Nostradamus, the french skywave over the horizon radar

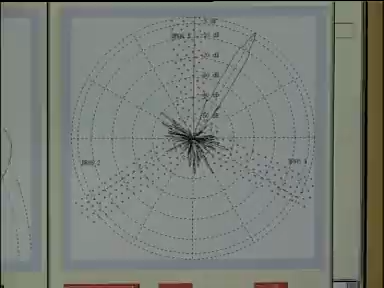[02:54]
At a range of 800 km, the radar covers a circular area of about 2,200 km wide.